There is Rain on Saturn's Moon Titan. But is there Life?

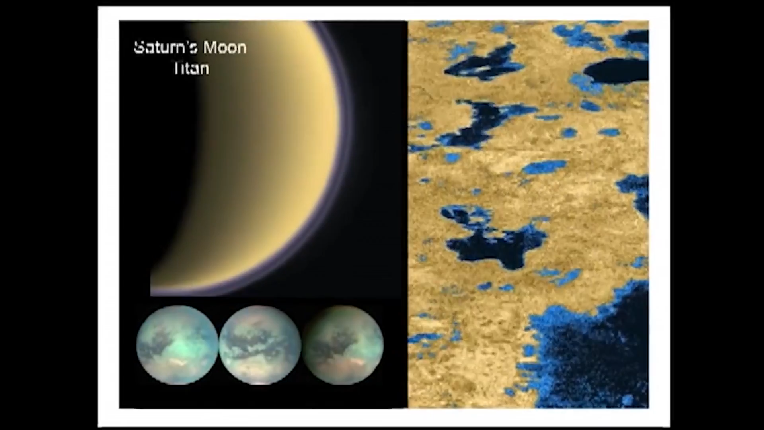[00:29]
These regions, these dark regions we now know, are liquid.
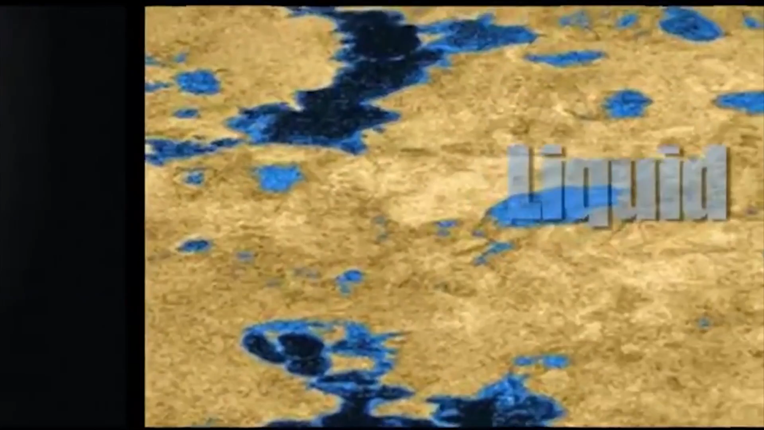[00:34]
Titan is the only planetary body besides Earth that we know has lakes.